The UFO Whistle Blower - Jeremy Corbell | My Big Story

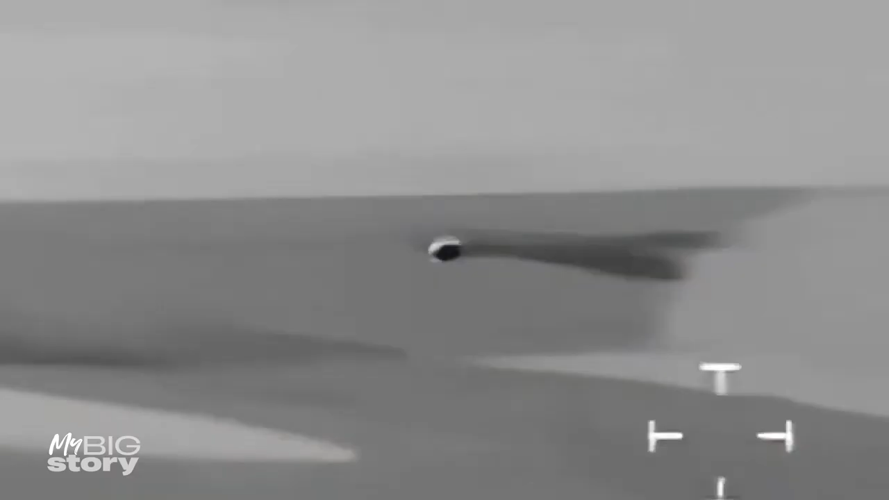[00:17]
This is an entire deployment that was swarmed by over 100 unidentified flying objects.
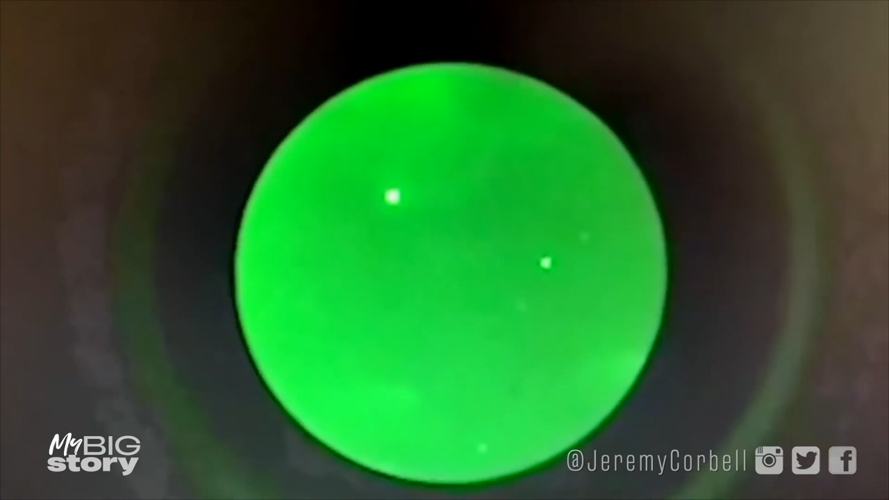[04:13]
In 2019, Navy warships got swarmed by over 100 UFOs, and I had two different ships,
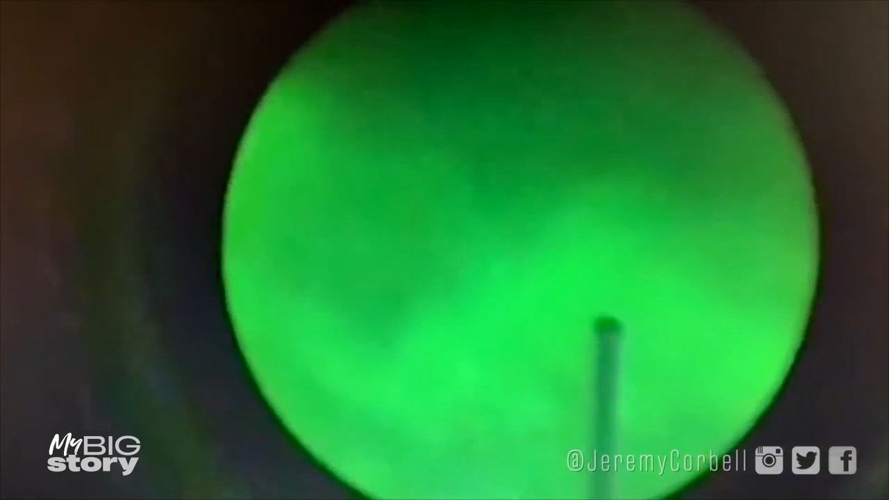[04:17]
and I was able to obtain and release footage,
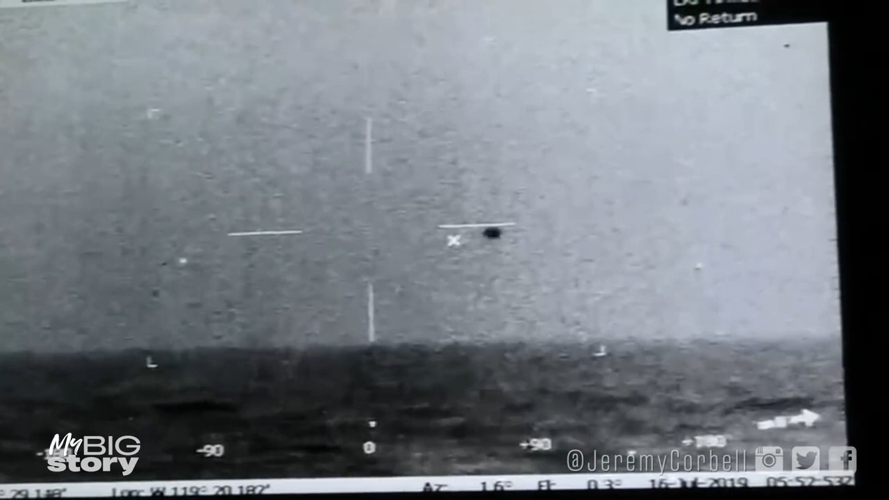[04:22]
not just visual cell phone footage, but also infrared footage,
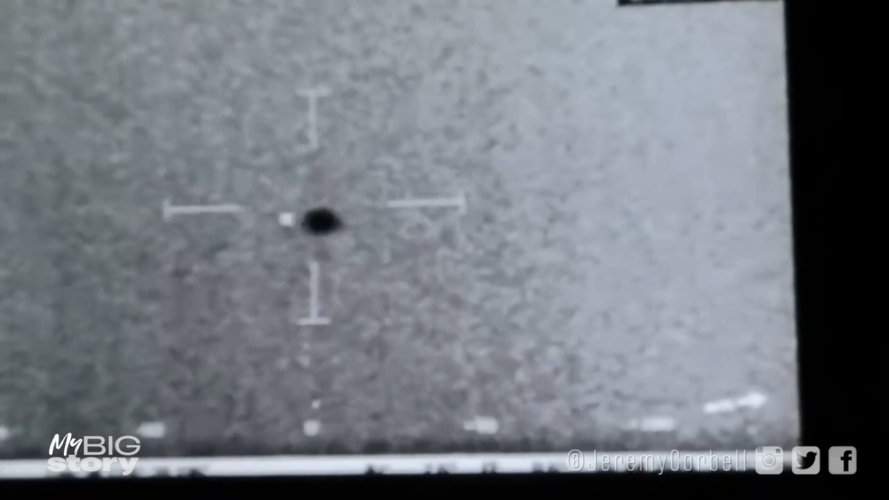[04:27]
also FLIR, forward-looking infrared thermal footage, as well as radar data.
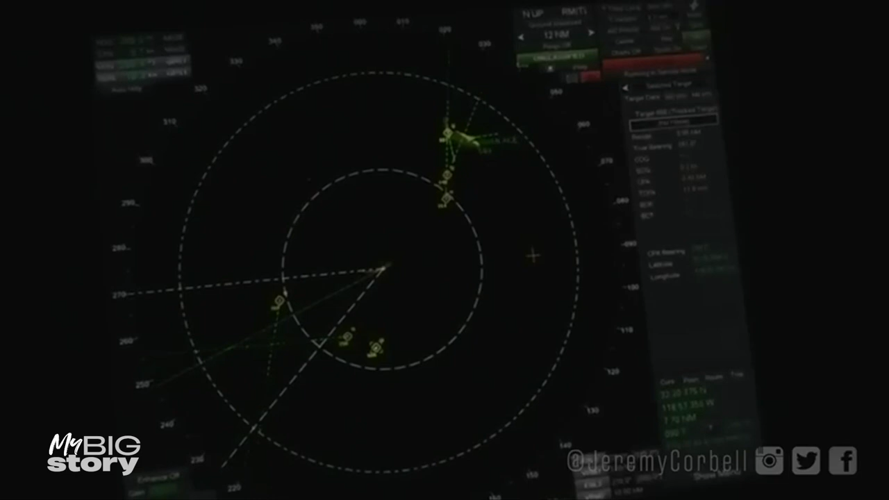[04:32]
This has never happened before. We've never had cumulative corroborative evidence filmed by the military at this scope and scale and confirmed by the Pentagon.